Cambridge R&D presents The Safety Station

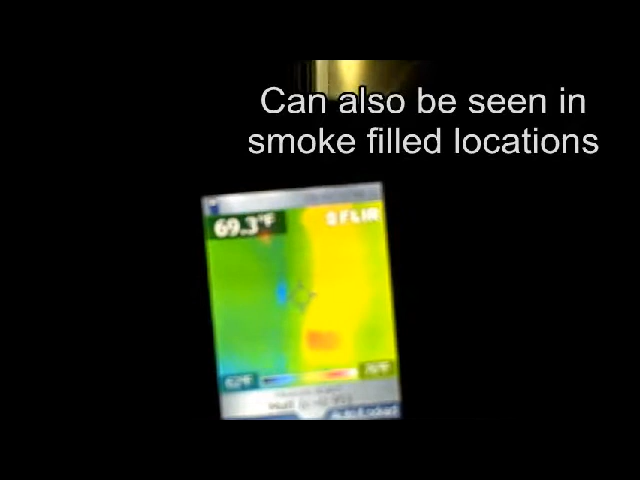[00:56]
On screen: spot 69.3°F
If smoke obscures the light, each Safety Station also comes with a FLIR tag,
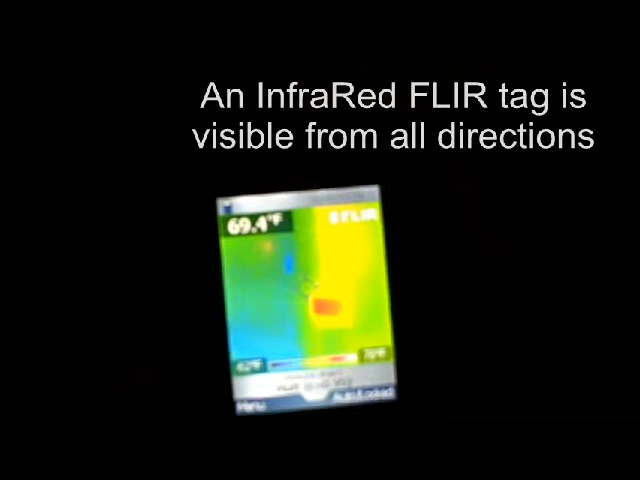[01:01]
On screen: spot 69.4°F
an infrared tag located on the front of the Safety Station.
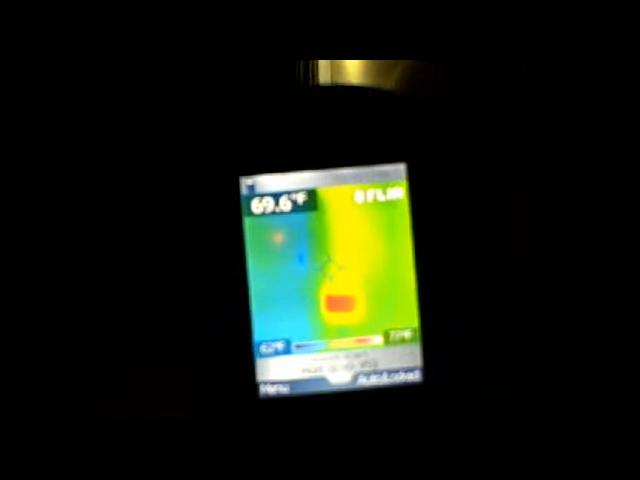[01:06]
On screen: spot 69.6°F
This tag allows rescue personnel with infrared cameras to quickly locate the occupant's door frame.